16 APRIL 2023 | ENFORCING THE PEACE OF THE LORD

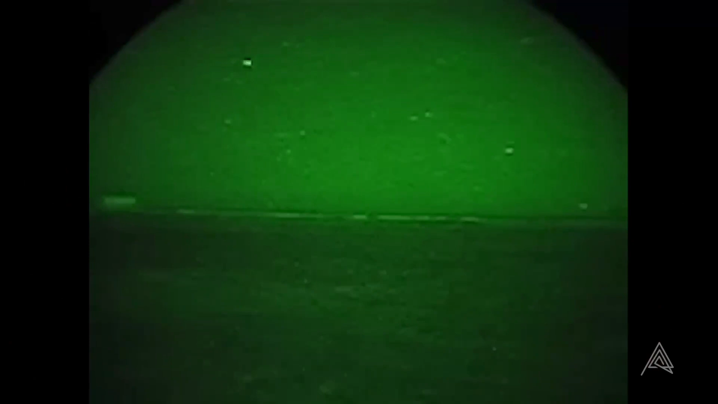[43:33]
There's the target. It's marked. It's marked. The laser has found it. Look at this man looking up at the sky.
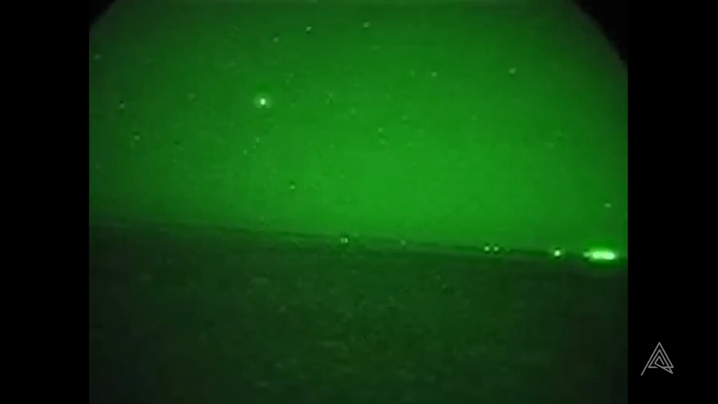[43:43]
Saying, I wonder where the help is going to come from. I'm not exactly sure. Let me look. Do not see the help that comes until it's too late for the enemy to notice.
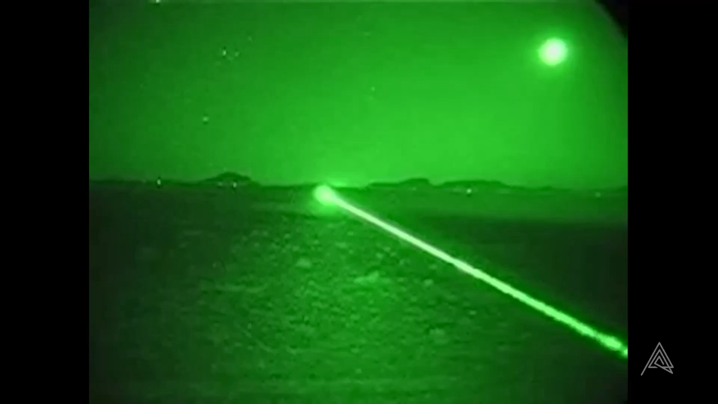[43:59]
Look at how he's searching for the help.